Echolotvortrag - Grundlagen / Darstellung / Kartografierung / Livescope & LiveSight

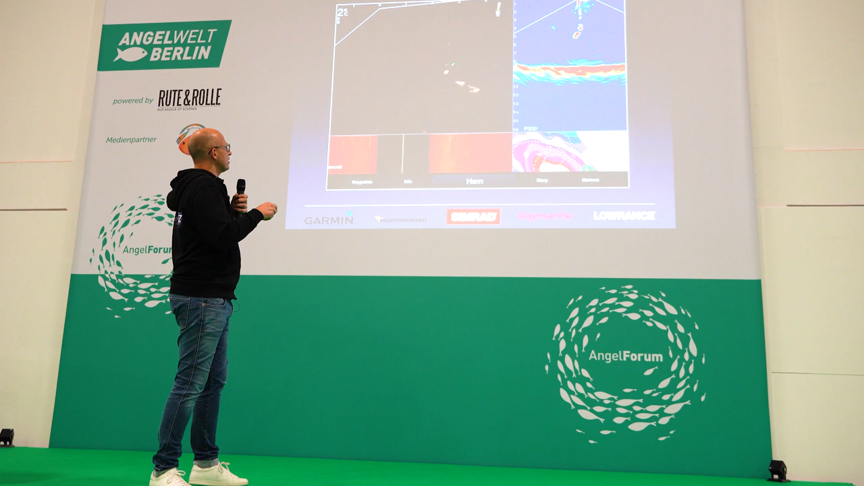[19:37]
Ihr seht hier den Köder. Und jetzt hat gerade der Fisch, der Zander, aktiv zugepackt und ist gefangen worden.
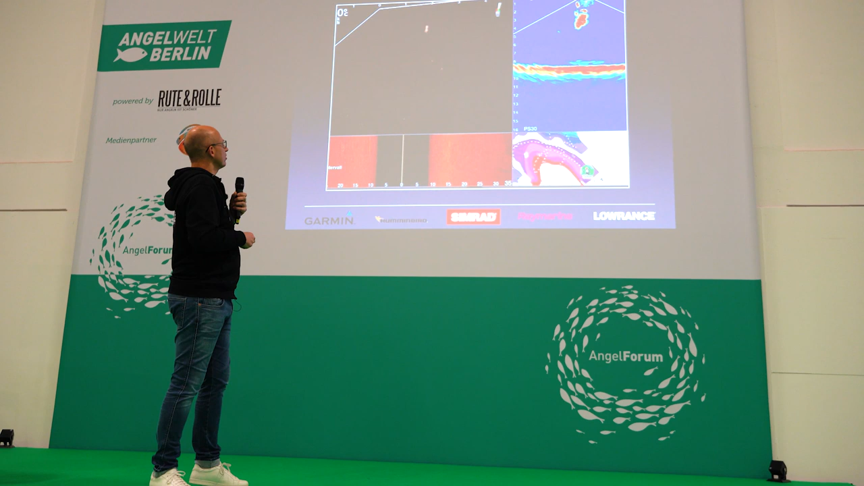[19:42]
Hier ist das alte System, hier ist Sidescan, Kartografierung. Und das war dieser Zander. Das war das natürlich eine sehr kurze Sequenz.
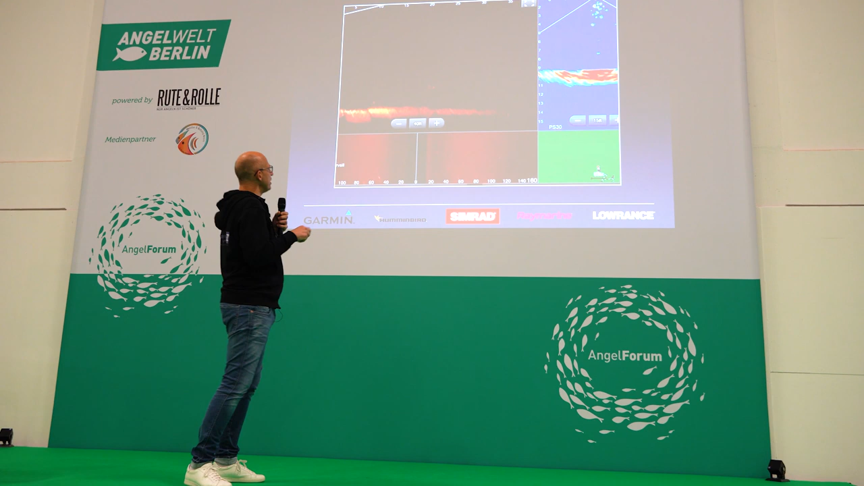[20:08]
wird daraus auch wirklich ein reell sichtbarer Fisch.
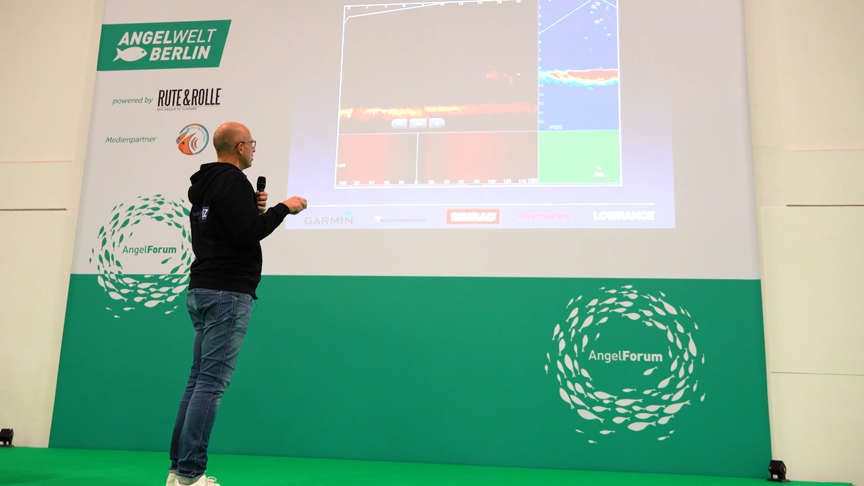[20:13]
Das ist ein Zander gewesen. So, jetzt schauen wir mal bitte hier, was hier abgeht. So, der Fisch, jetzt kommt der Köder runter. Hier könnt ihr das auch erkennen, der Köder.
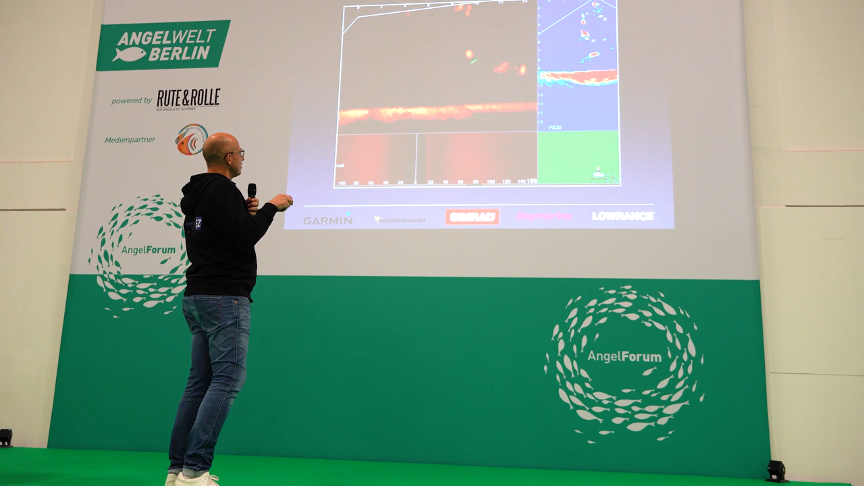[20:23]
Man kann sogar erkennen, dass es im Prinzip ein kleiner Gummifisch war mit so einem kleinen beweglichen Schwanz hinten dran.
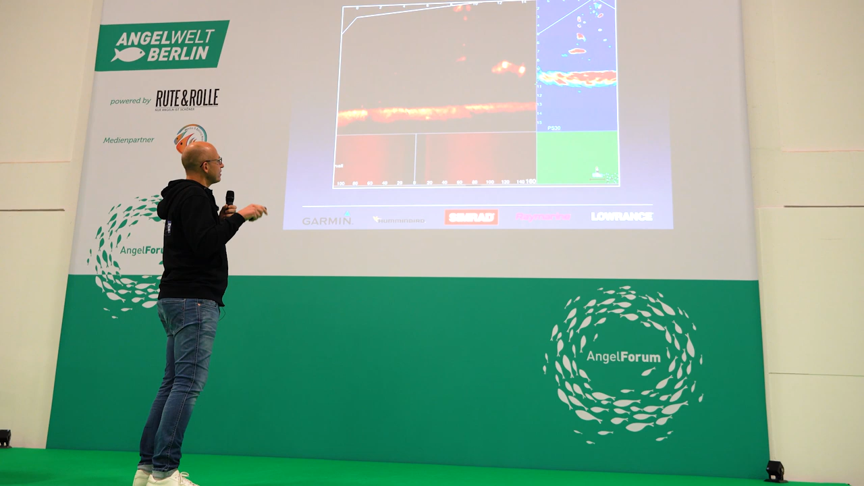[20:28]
Und jetzt guckt sich der Zander erst mal das Ding an. Erst mal gucken, was ist das? Komisch, kenne ich nicht, packe ich nicht an. Sollen wir dran zuppeln? Nochmal, jetzt probieren wir es aus und jetzt beißt er und wird gedrillt.
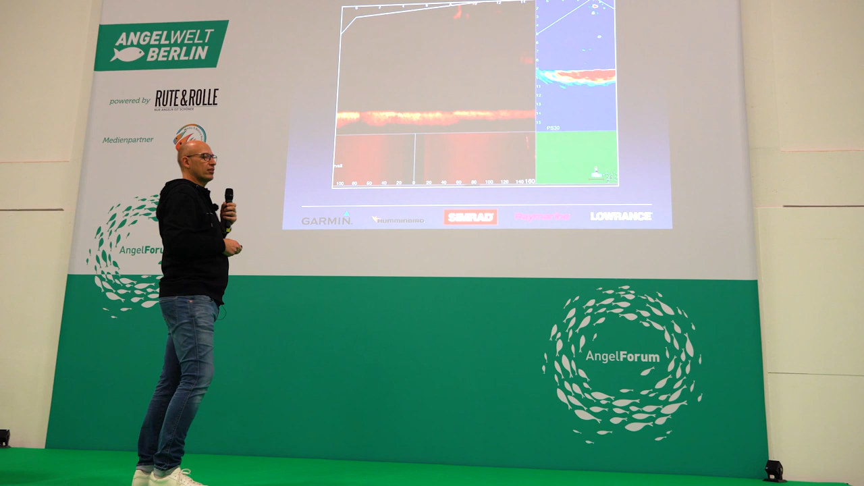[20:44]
So, und jetzt erinnert euch bitte mal, ich habe eben einen tollen Vortrag hier, Zanderkant von Sebastian gehört.
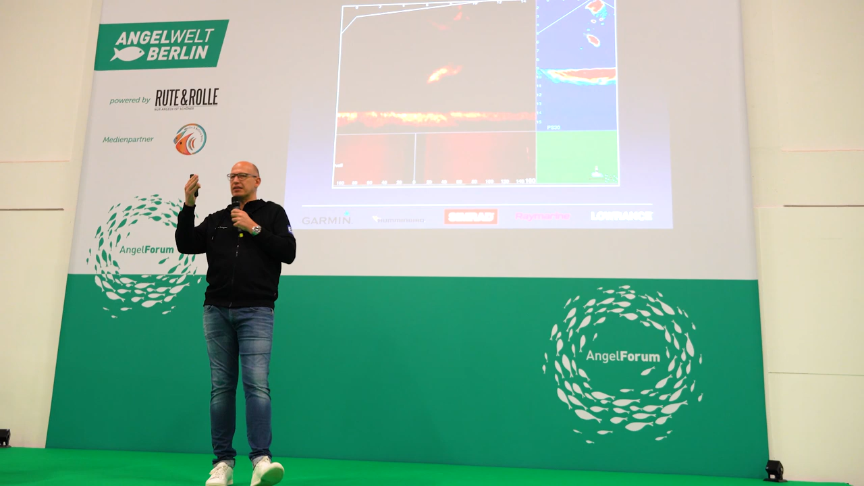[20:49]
Der hatte ein HDS und da hat er gesagt,
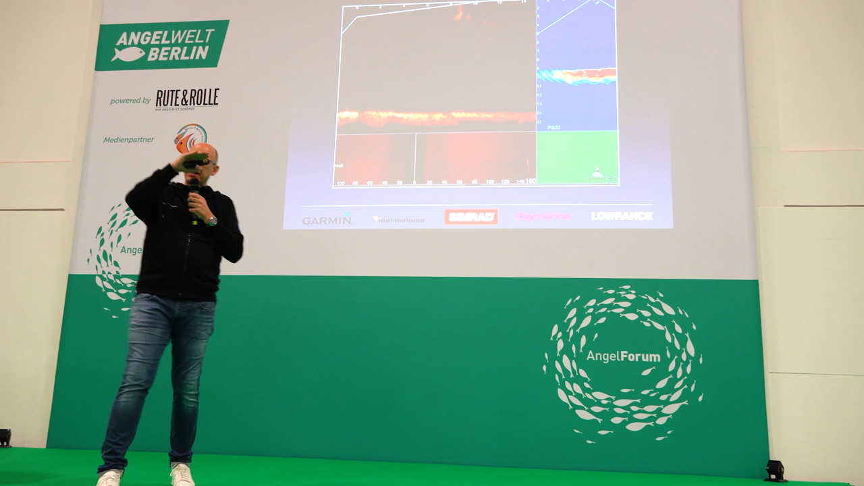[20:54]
ja, und da ist dann eine Linie und wenn die sich verfärbt, dann kann das ein Fisch sein.
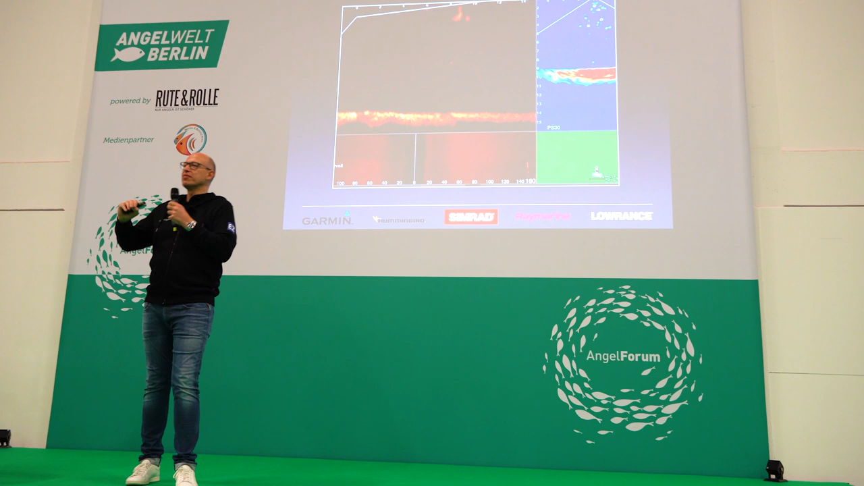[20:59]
Ja, da sehen wir, dass das ein Fisch ist. Das ist die neue Generation von Technik.
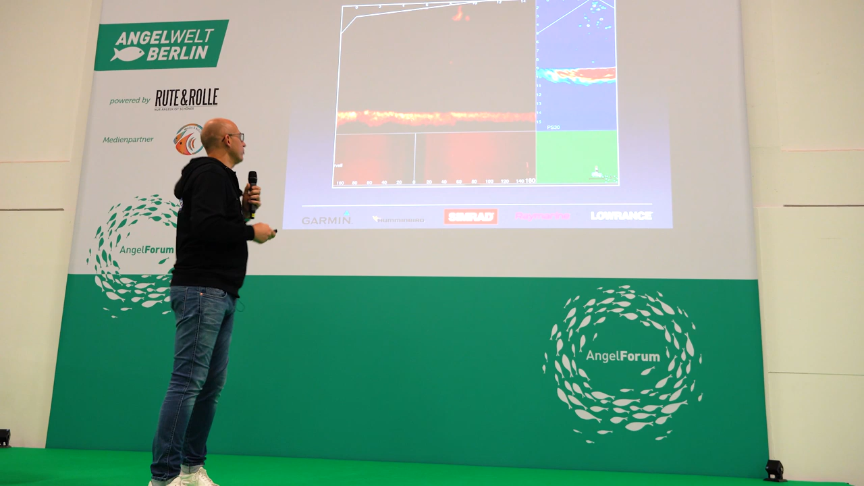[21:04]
Und da kommen solche Oschis bei raus. Das bedeutet also, da ist nahezu eine Fanggarantie dabei, wenn man so ein Gerät kauft.
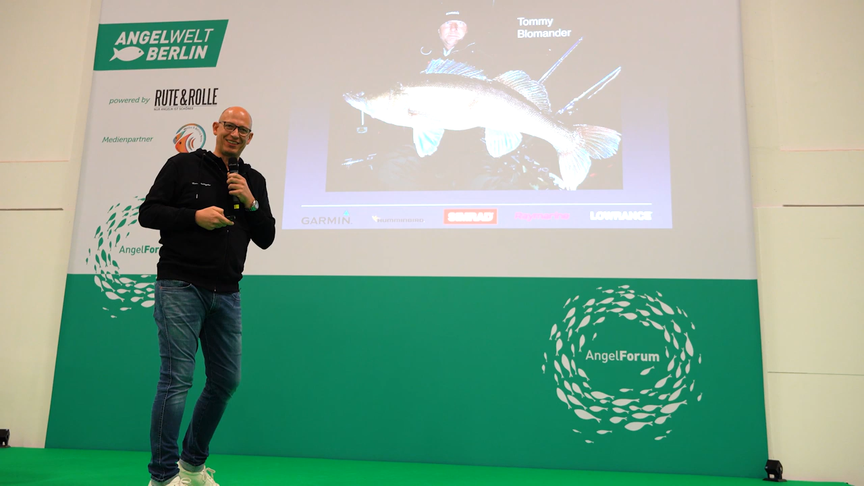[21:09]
Man hält das Ding nur noch ins Wasser. Jetzt noch ein Video.
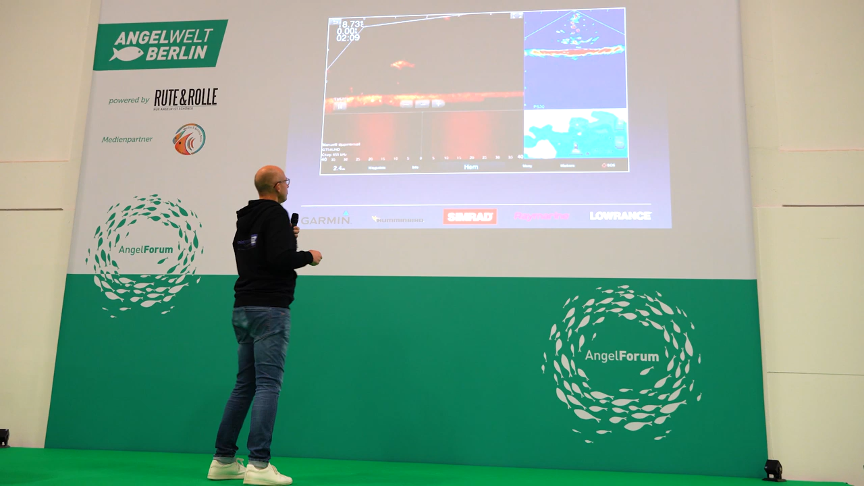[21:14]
Auch hier wieder, wir sehen hier Kartografierung, Sidescan, das alte Panoptiksystem ist das hier.
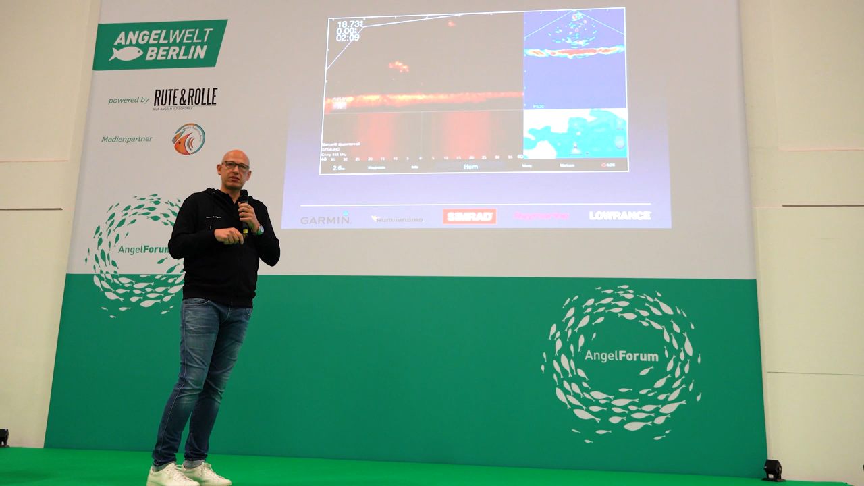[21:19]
Und jetzt sehen wir hier auch wieder den Zander, der bewegt sich so ein bisschen. Man driftet so mit 0,5 kmh. Man ist also in der Lage, einfach im Stillstand solche Bilder zu erzeugen.
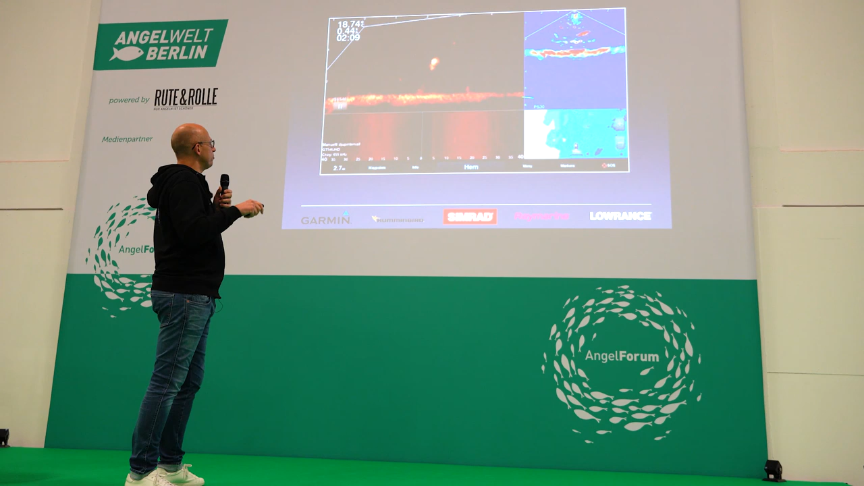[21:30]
Jetzt schaut er sich das an.
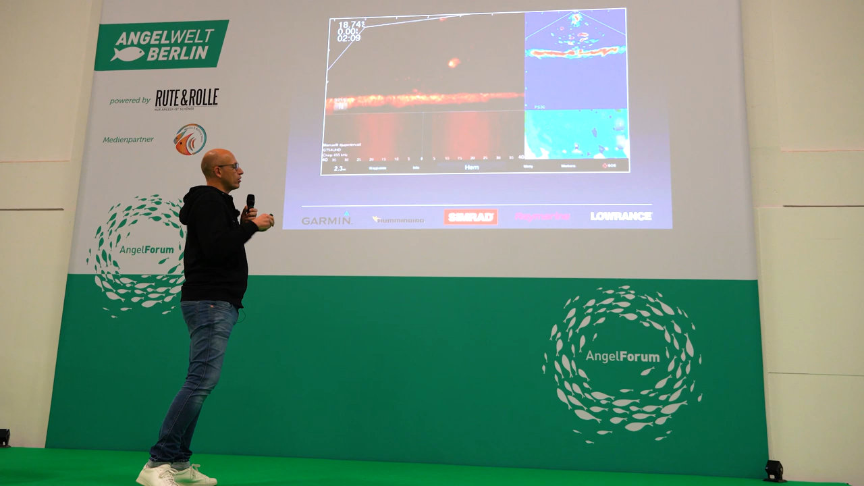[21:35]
Jetzt muss man natürlich darauf achten, dass das ein relativ enger Kegel ist.
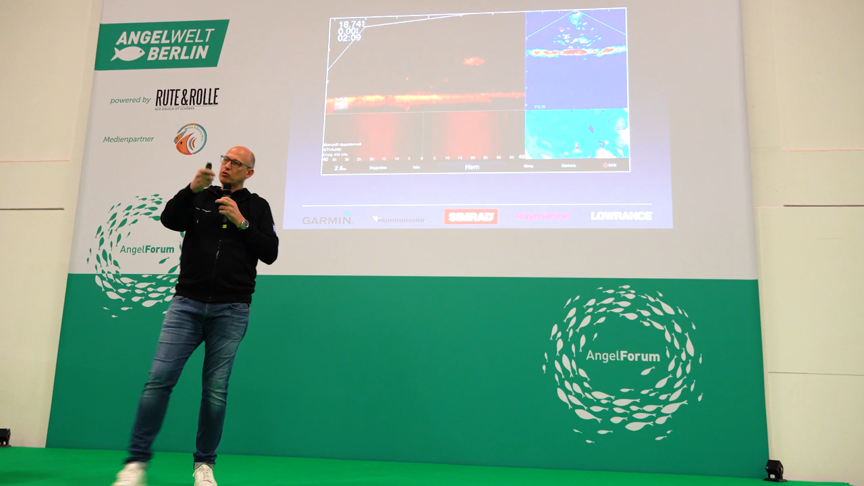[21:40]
Wir müssen also schon sehen, dass wir den Köder auch in den Geberwinkel reinhalten. Jetzt sehen wir hier, jetzt schwimmt der Fisch in die andere Richtung. Jetzt hat der Kollege aus Schweden, hat jetzt jeden Moment den Köder besser in den Kegel gehalten.
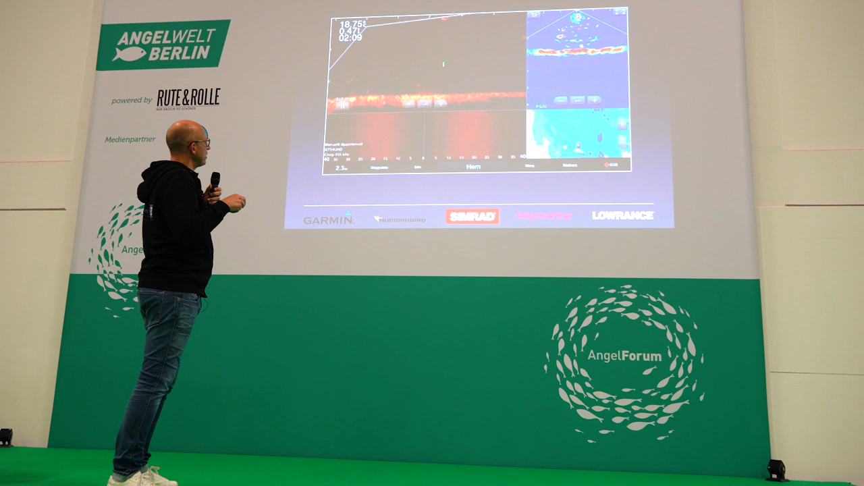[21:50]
Jetzt sieht man hier die Schnur. Und hier ist wieder der Köder.
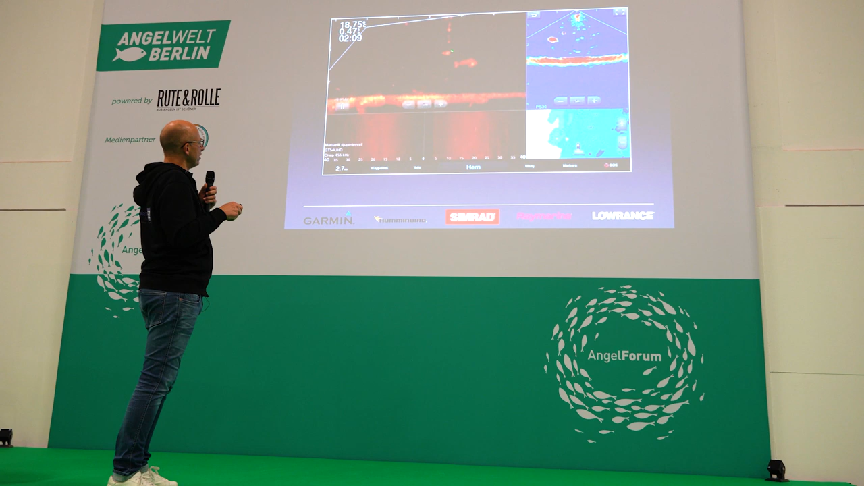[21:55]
So, der Fisch lässt sich bei langsamer Driften nach hinten treiben.